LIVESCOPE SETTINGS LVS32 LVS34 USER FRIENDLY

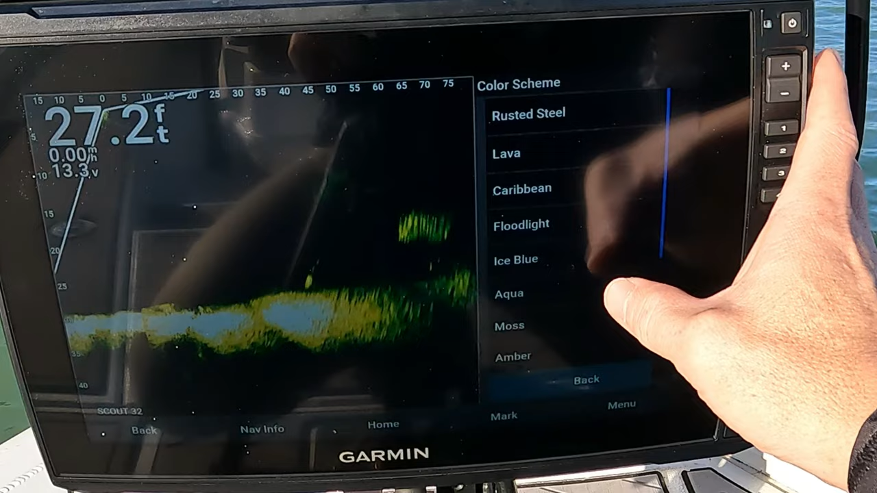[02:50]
On screen: depth 27.2 ft
But I don't know it just doesn't have any kind of pop to it.
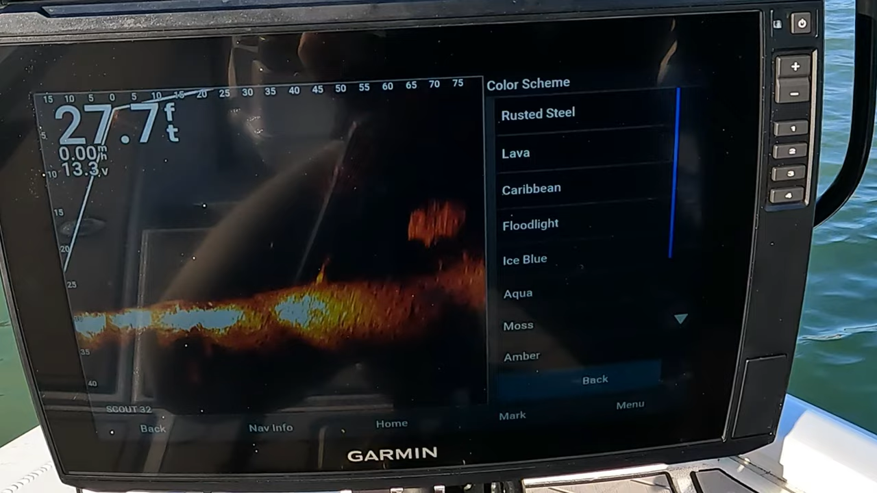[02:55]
On screen: depth 27.7 ft
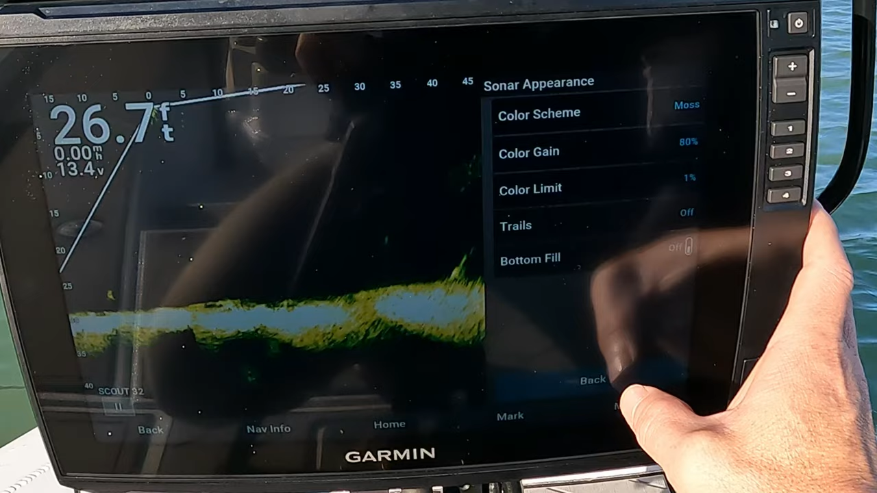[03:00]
On screen: depth 26.7 ft
Same settings though. We're going color limit. Can't go anymore down so I just go to one. No trails. No bottom fill.
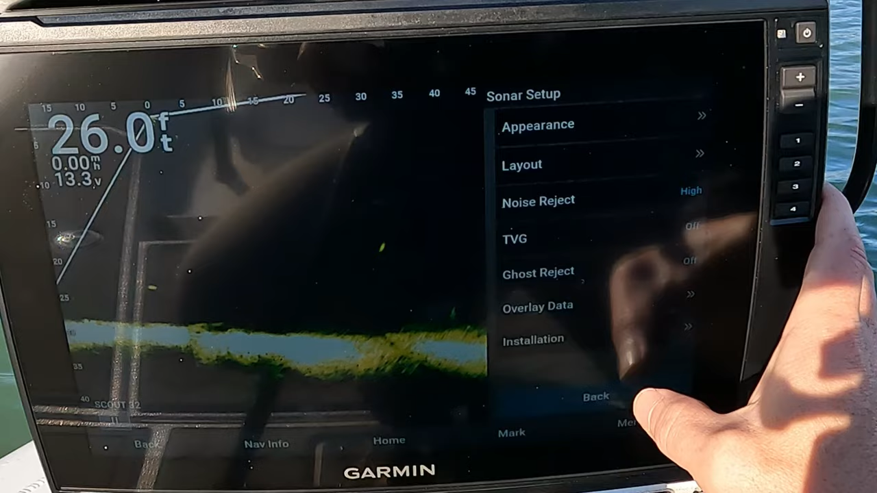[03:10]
On screen: depth 26.0 ft
Layout exactly the same. Default. Off.
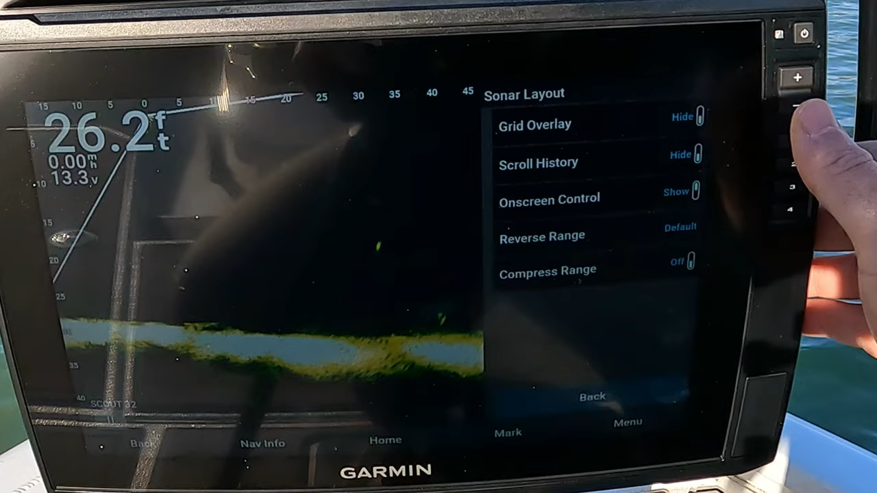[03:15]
On screen: depth 26.2 ft
Off. And I always have the ghost reject. Off. And TVG. Off.
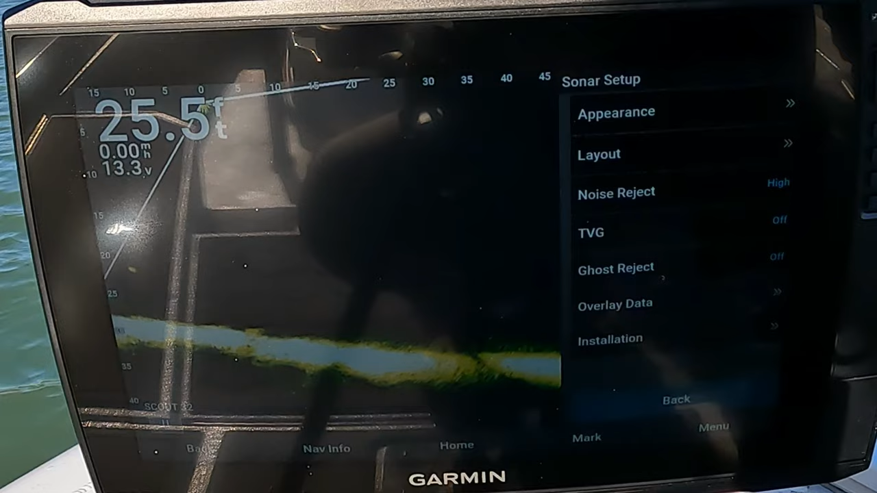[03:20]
On screen: depth 25.5 ft
So both these are set up exactly the same.
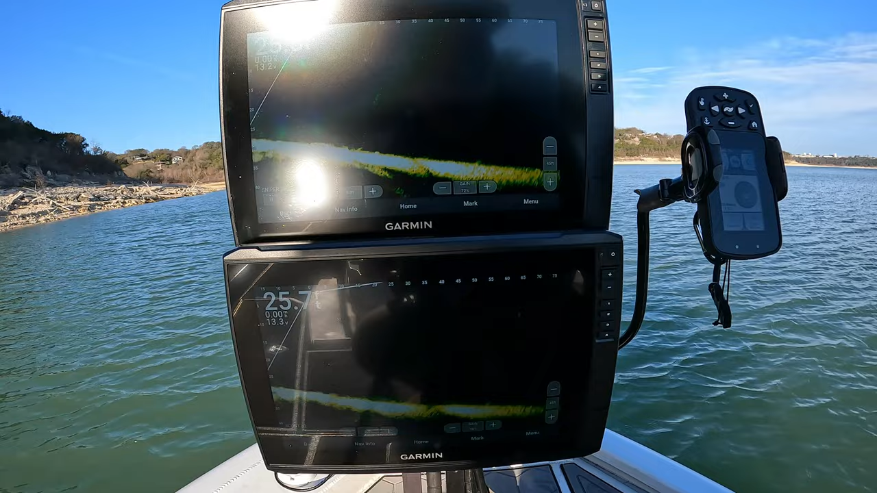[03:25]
The only thing I ever touch is the gain. And on the 34 you can run a little bit more gain.
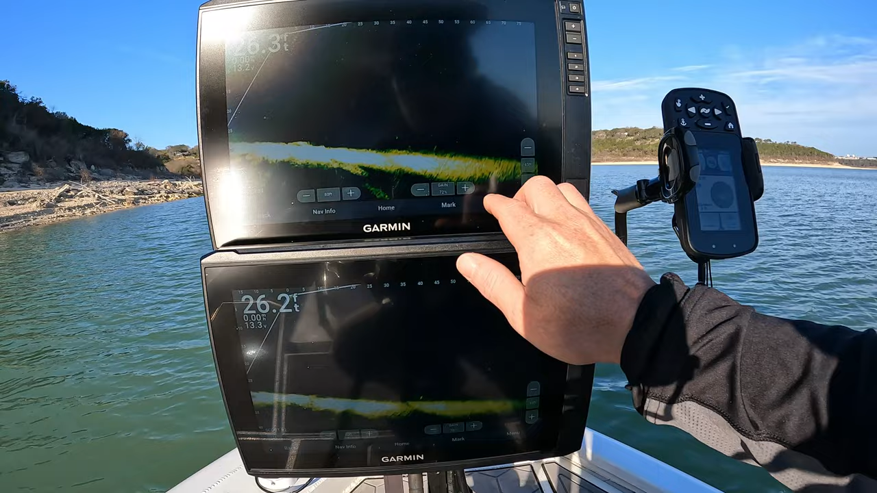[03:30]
So let's go up to 75. You can still see that stick up pretty good. If you go to 75 on the 32 it kind of blows out the further image. And so I think the 32 just needs to be about 2% lower at all times. So if that's at 70 72, 73 ish.
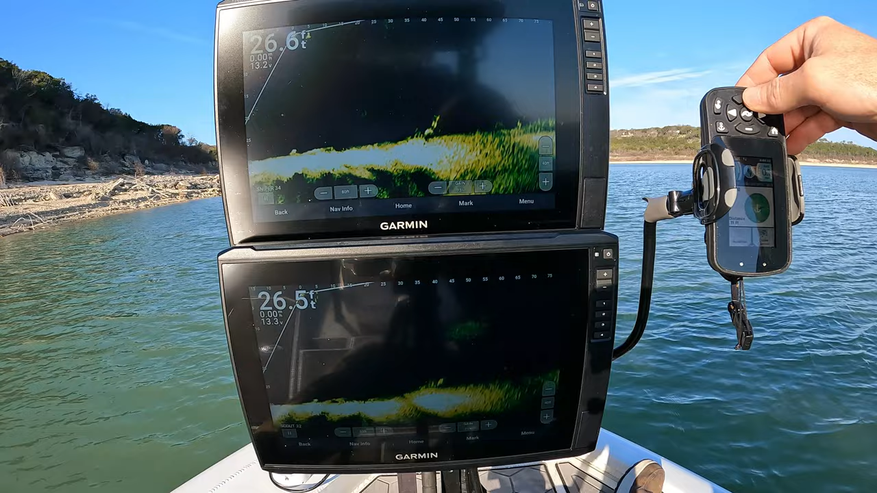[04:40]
But say I wanted to go up to that and press forward. Every time you press forward, it moves forward 5 feet. So 4 presses would be 20 foot forward. And as we get closer to it, we're going to change the range.
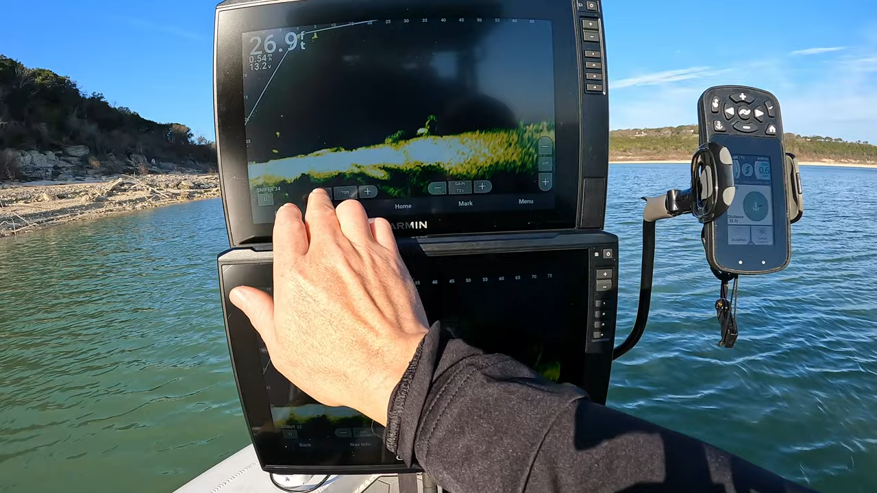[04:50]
And when you change the range on here, I'll show you. If I put this one on the 34 also, it changes the range and depth on everything that's networked.
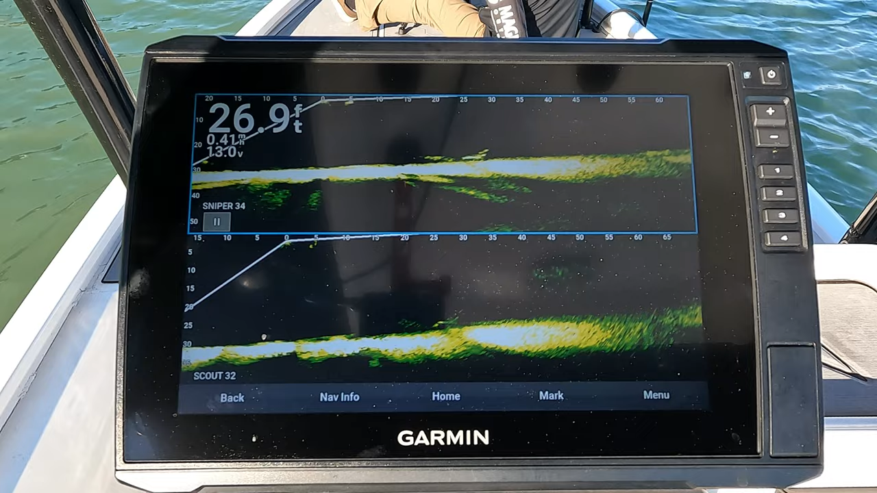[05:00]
On screen: depth 26.9 ft
So even the 106 on the console is changing ranges right now and changing depth. And then if you go back to the 32, same thing. I think this has something to do with the frequencies too.
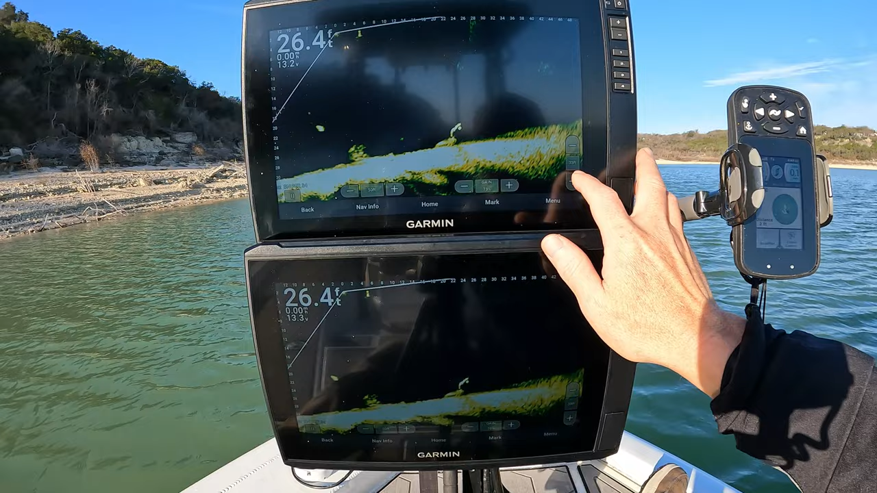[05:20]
On screen: depth 26.4 ft
Like if it's, I think if you're in a closer range, it's probably using a higher frequency. So that's why it has to change ranges on all the graphs at the same time. All right, there's the structure. And the only thing you need to adjust with these settings is just the gain. If you feel like you're getting blown out, the closer you get or the more shallow, just turn it down. But we'll get even closer. That's how we're looking at. Sorry about that.
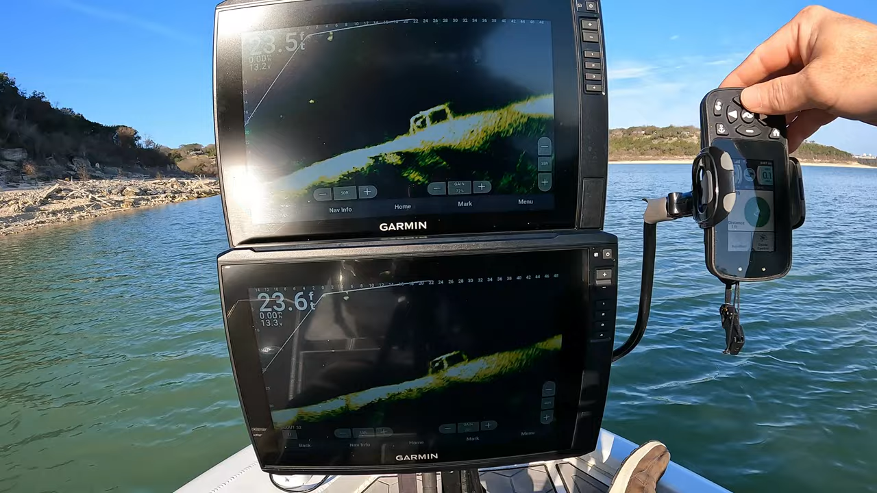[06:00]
This is how we're looking at 50 feet out on both. But we're going to get closer and shallower. So we'll scoot up. See, we probably got to go left. Maybe five more feet. All right, so now we're at 70 gain, 50 foot out.
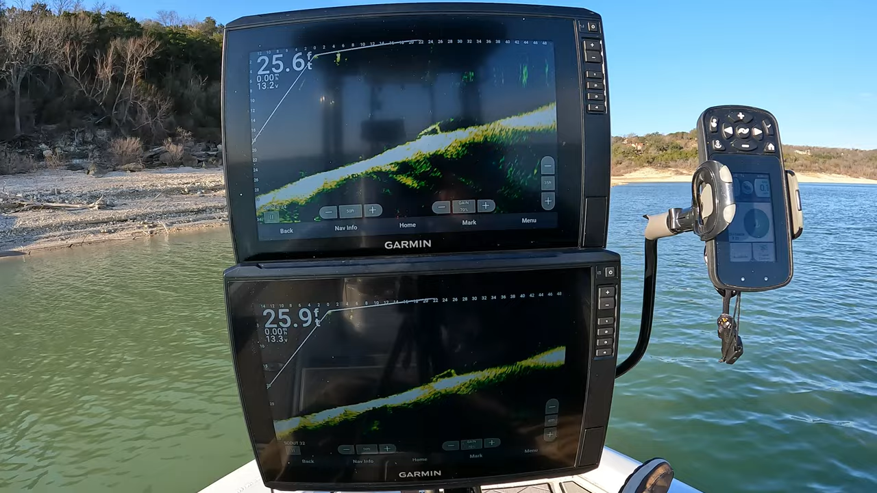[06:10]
Targets at about 20 foot out. We're going to get closer. Almost on it. I think we're only 10 feet, 12 feet out. So let's do the next adjustment. No, maybe 35.